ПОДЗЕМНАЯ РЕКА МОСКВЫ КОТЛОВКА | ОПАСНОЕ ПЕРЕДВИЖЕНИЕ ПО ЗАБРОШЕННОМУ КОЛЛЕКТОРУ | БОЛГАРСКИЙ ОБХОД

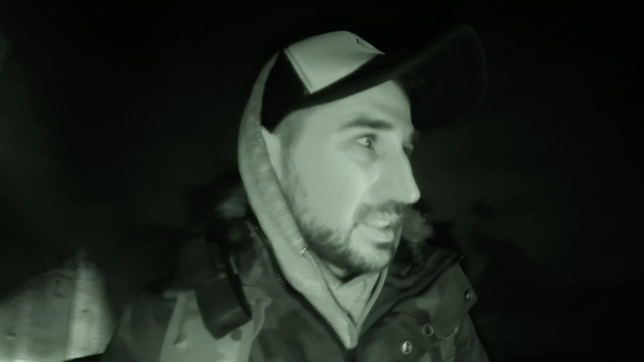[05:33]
с пониманием к этому видео, потому что ну, это не моя стихия, и мне это все дается очень даже трудно.
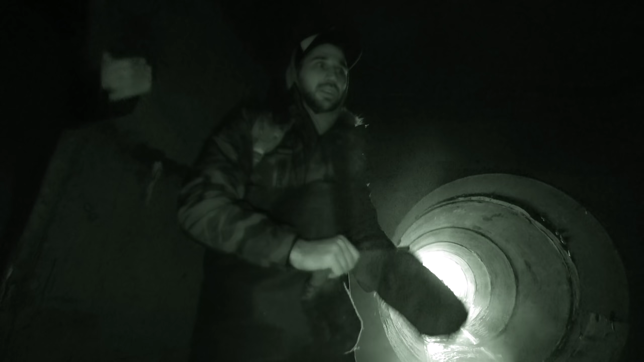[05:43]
Ну, то есть я на самом деле опасаюсь в таком случае за свою жизнь, и, блин, сейчас включаю вам свет.
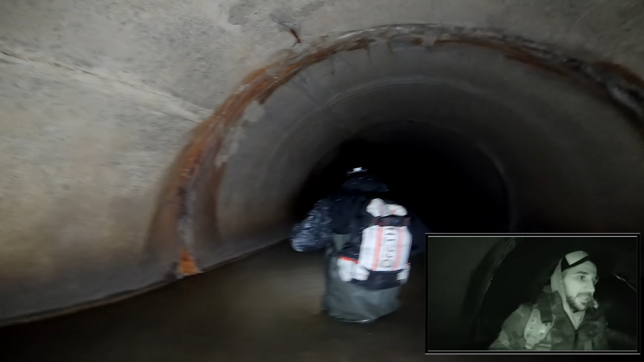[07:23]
А может быть, если идти по краешку, то мы выживем? Серега засасывает, ебать. Серега, у меня задница в воде. Сережка! Если честно, засасывает, реально. Да, тут песок или что это такое, ебать. Ну, тяжело идти.
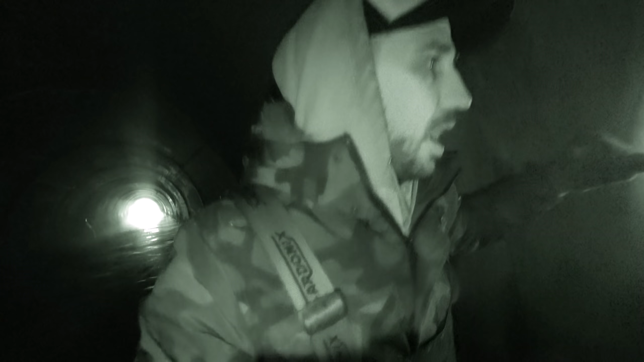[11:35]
А вот это что за чё? Эй! Вот это что? Я не могу, у меня нога застряла. Это что за чёрточка? Меня что-то напрягает, вот ее высота.
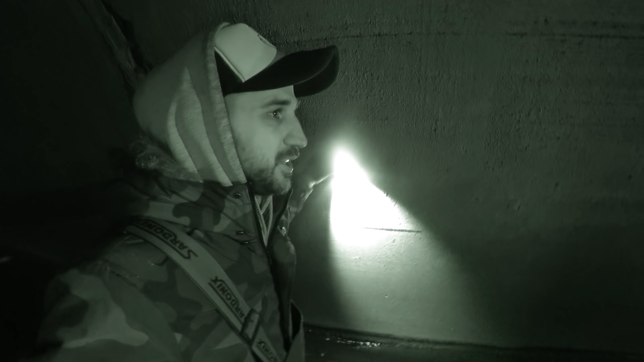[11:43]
Смотри. Это уровень воды. Оттуда. Уровень воды.
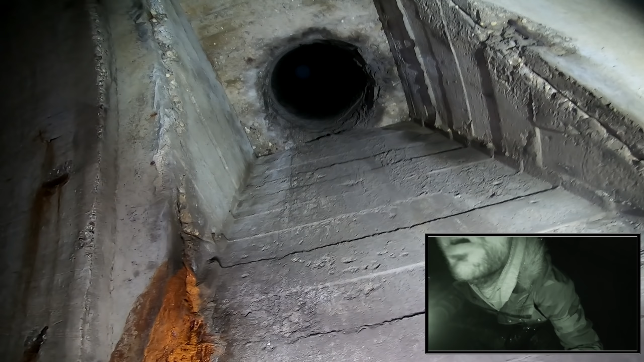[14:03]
Ой-ой. Слушайте, а там очень высоко, если что. О, что-то впереди. Здесь бетон. Что-то впереди виднеется. Бетон в смысле плита или ты стоишь на бетоне? Уже стоишь.